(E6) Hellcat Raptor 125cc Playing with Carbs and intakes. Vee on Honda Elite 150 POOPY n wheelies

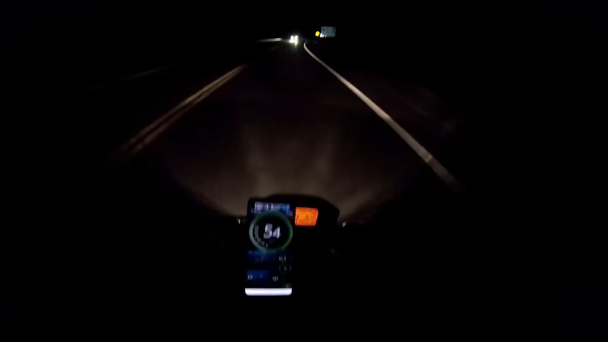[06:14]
wow the speedometer is way off I thought it was closer than that it's three miles an hour off ordered a nibby carb
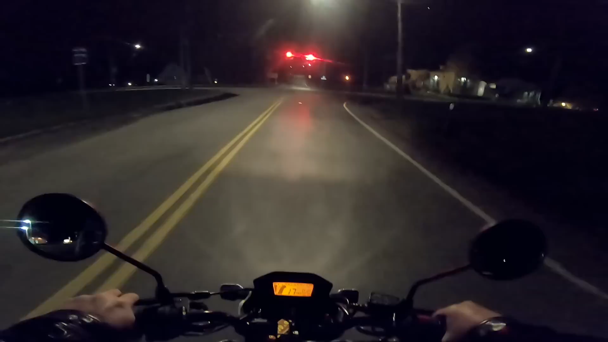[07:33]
that's the weirdest friggin thing how that would not work I don't care about the speedometer I need a gas gauge on this thing a few moments later this is not going to set it off jump woo oh got some air I like this little button on the front for a flasher he's got a Honda liquid cool 150 scooter elite
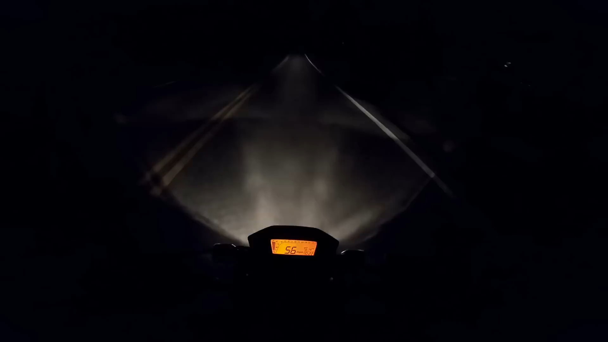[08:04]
that thing should smoke this thing I bet you it will the headlight's not too bad but I think I'm definitely going to put a LED in it low beam's like a smiley face this carburetor even with the stock intake definitely gave it some more oomph I'll have a link for it but I think that nibby's going to do the trick I don't remember what I got for jetting I think I have a hundred in here that's him that's V he kept going
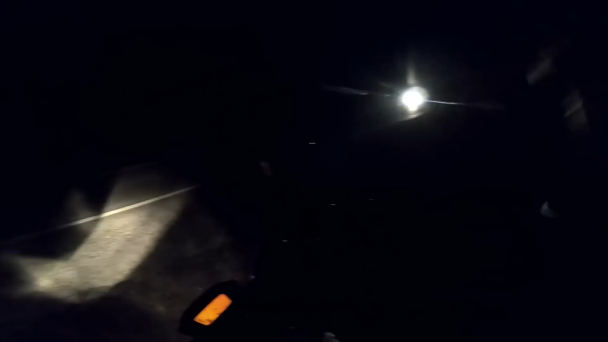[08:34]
come on V where you going whoo this guy's going
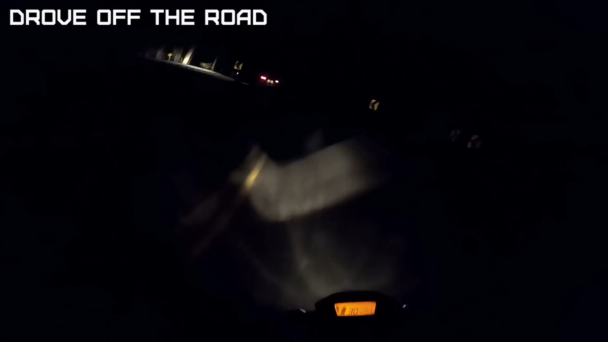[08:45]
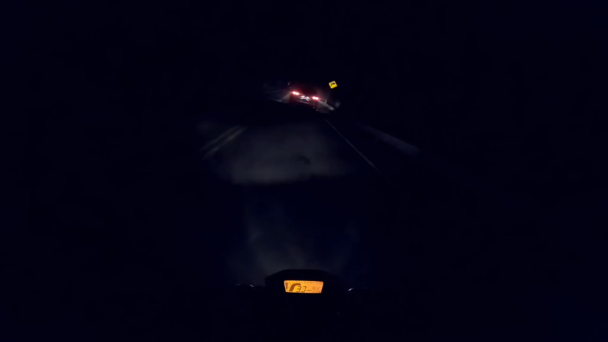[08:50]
he's almost off the road get it Subaru get it don't let this hellcat get you
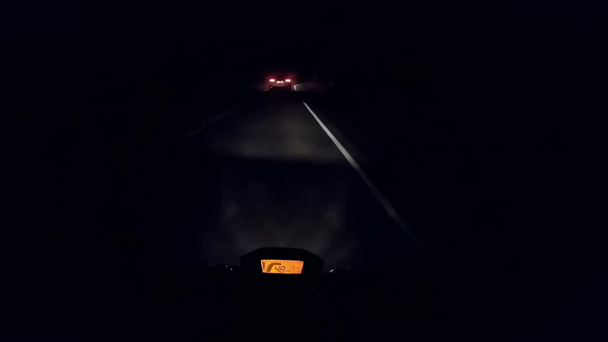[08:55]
alright I gotta go for it or else I'm never gonna catch him they're gonna be laughing we're getting him
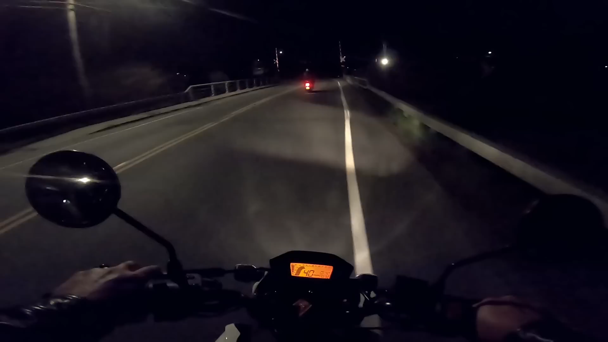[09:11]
we got him hellcat didn't you see me on the top of the mountain